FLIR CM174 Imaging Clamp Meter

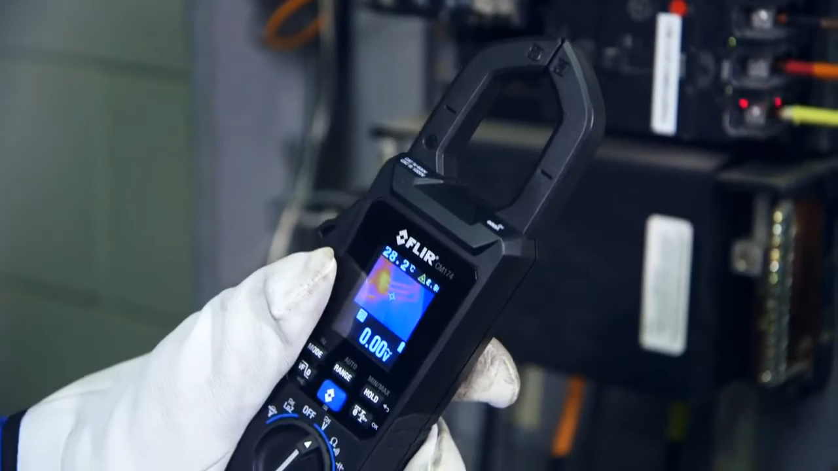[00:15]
Introducing the world's first all-in-one clamp meter and thermal imager, the FLIR CM174 with IGM, Infrared Guided Measurement.
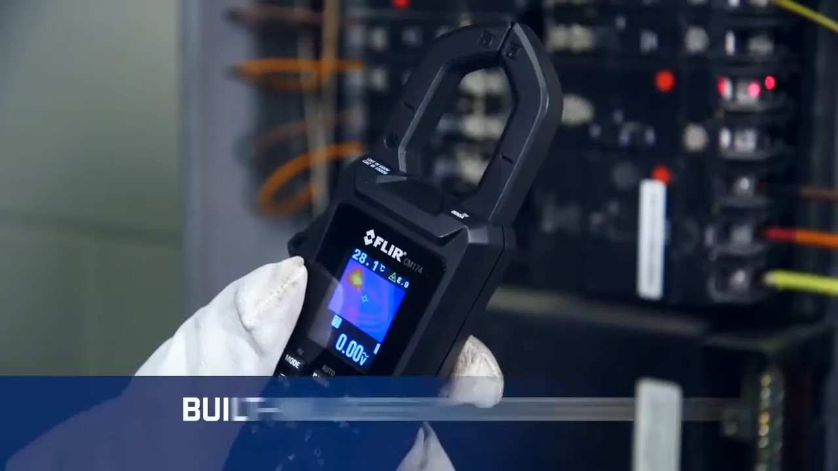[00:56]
On screen: spot 28.1°C
Confirm what you find with accurate amperage and voltage measurements to check load.
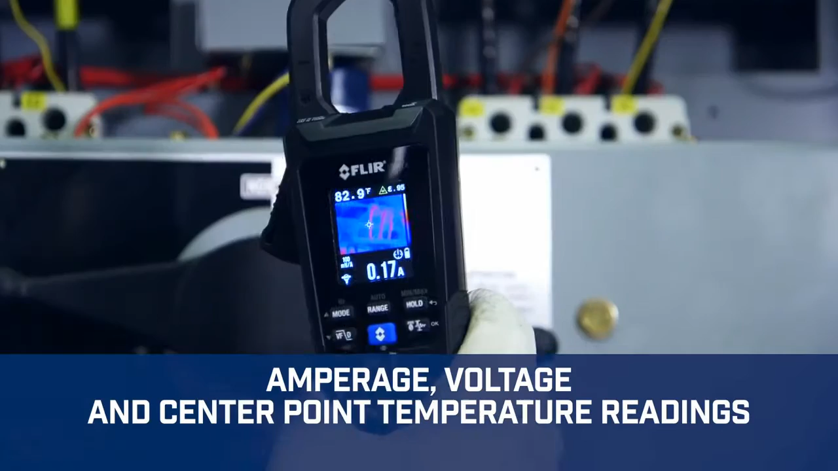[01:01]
On screen: spot 82.9°F
And take center point temperature readings. When you're done with repairs, use IGM to check your work.
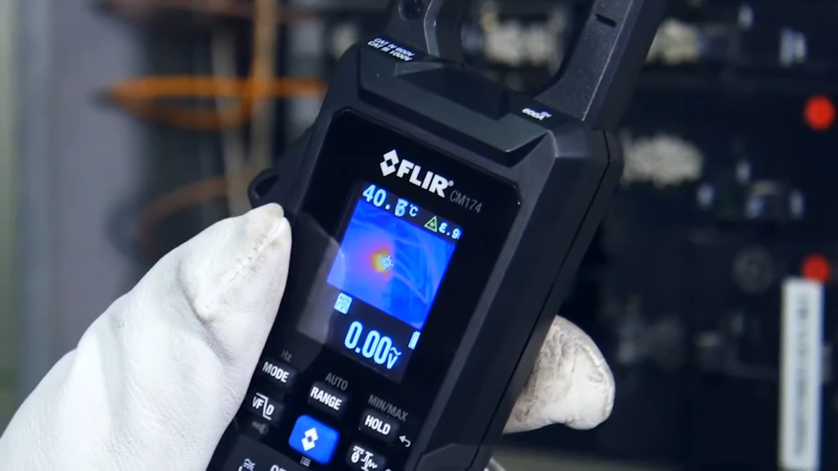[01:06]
And make sure everything's good to go.